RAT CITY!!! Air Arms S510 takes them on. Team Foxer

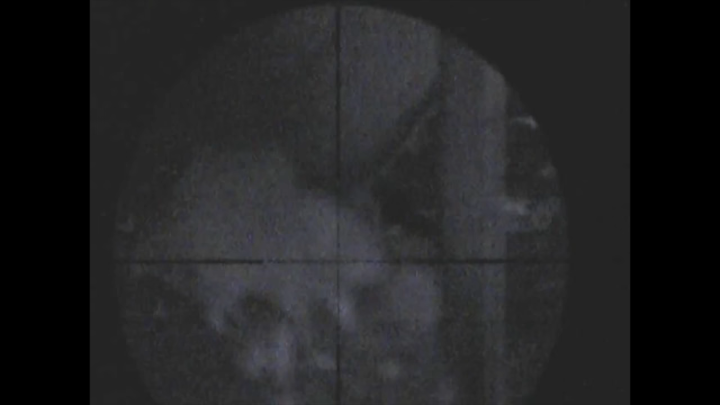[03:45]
Here I'm just adjusting the night sight's infrared so I don't end up with a picture too over illuminated.
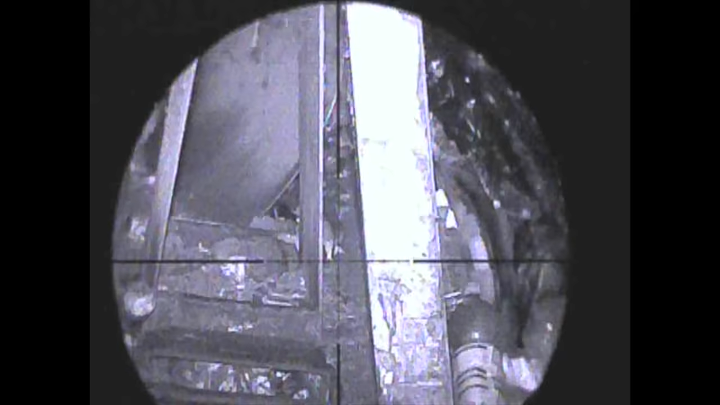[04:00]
And with that, this one's mate comes to see what all the fuss was about.
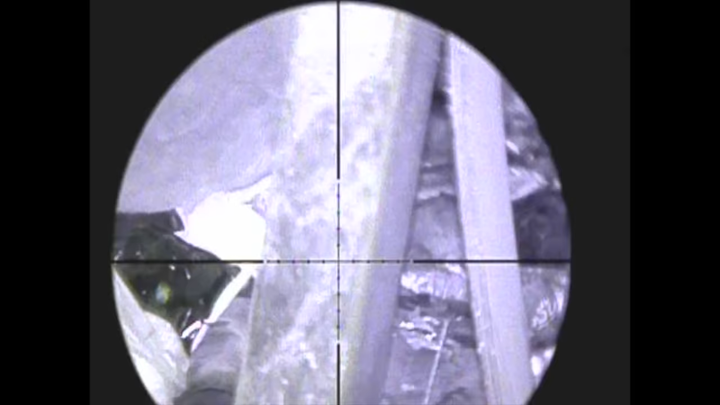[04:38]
or some of the main lights in the building, and the two A pillars,
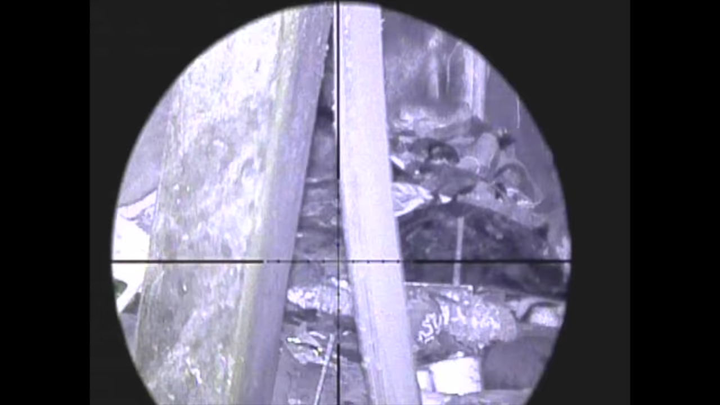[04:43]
that the concrete A frames that kept all of the waste in the middle of the building.
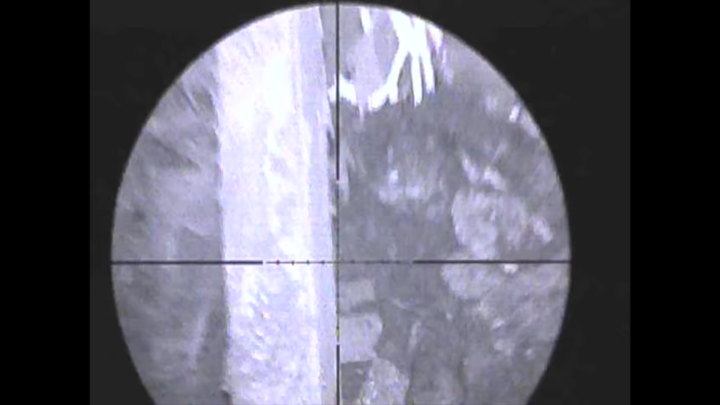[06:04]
this rubble heap here to the right of the A pillar was like a trench, a war trench.
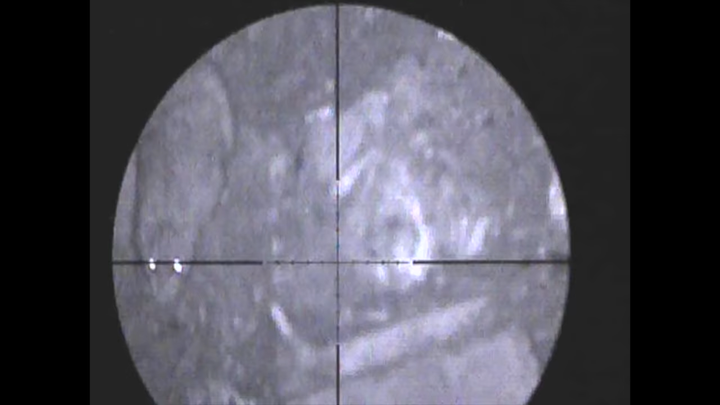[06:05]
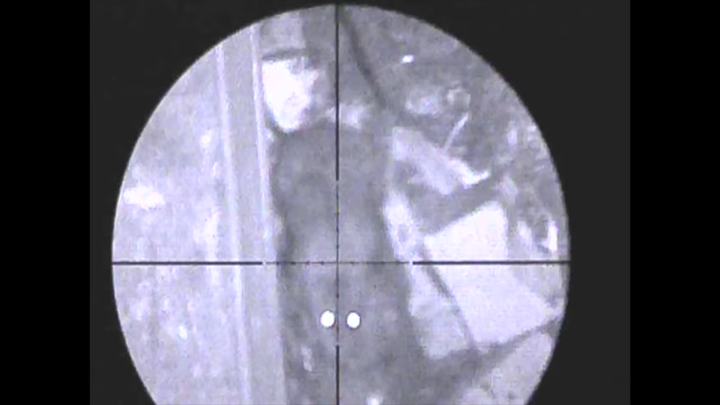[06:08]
These rats just kept coming over, one after the other after the other.
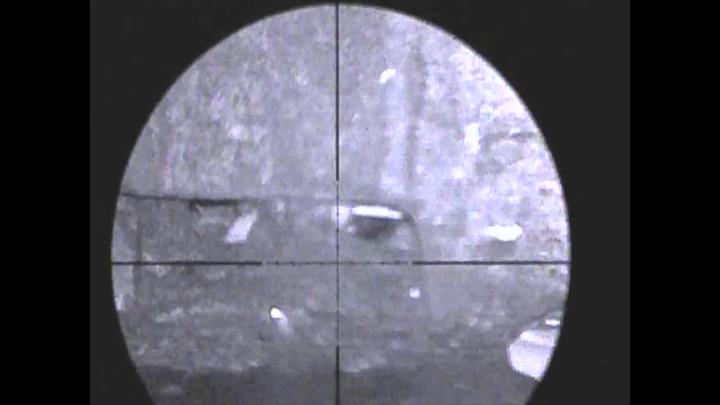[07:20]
Pallets and things like that are quite low. They'll always be hanging around under there. But I can still see you.
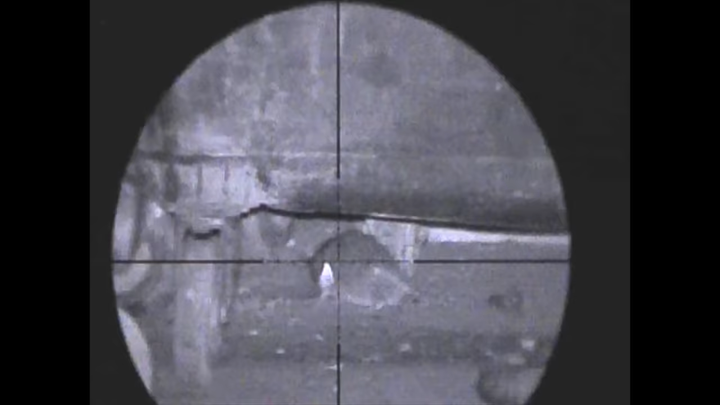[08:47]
Some of the rats under these bins here were some of the fattest I've ever shot.
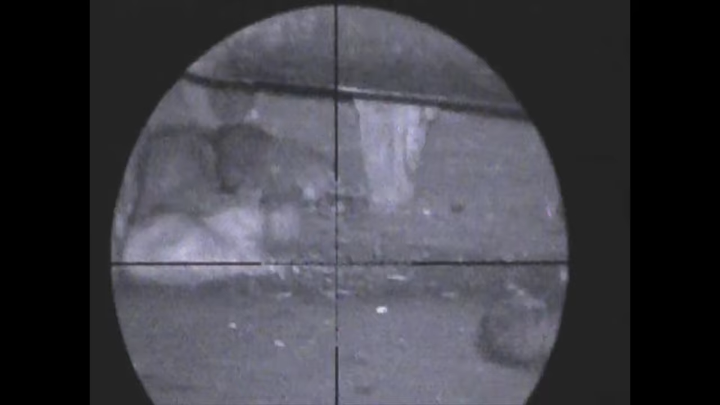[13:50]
Yeah, it went through that one, and like I said, the bottoms of these bins here are really productive,
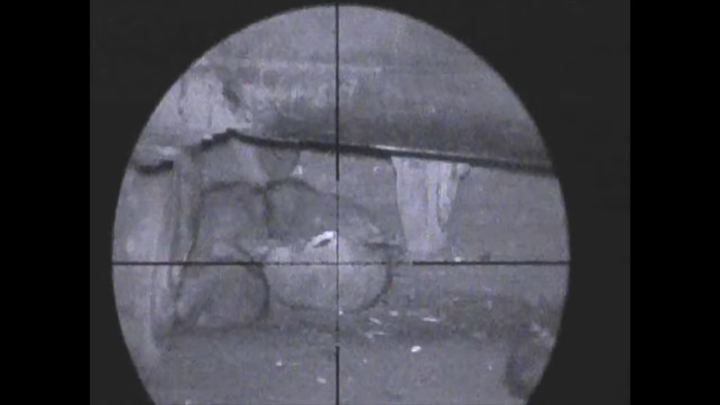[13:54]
and the other rats that are quite inquisitive to see their twitching friends on the floor
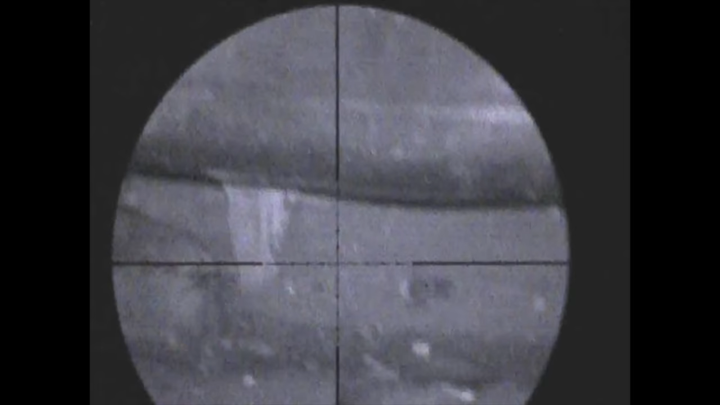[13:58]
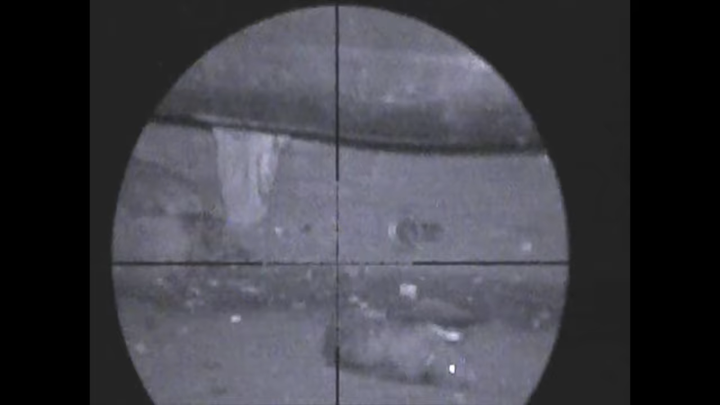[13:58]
come along to join the body count.
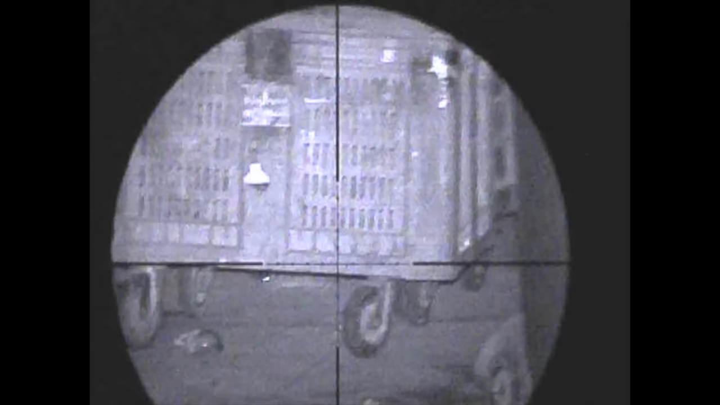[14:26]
Using the nylon breakaway coasters is a really good way of zooming in and out with ease.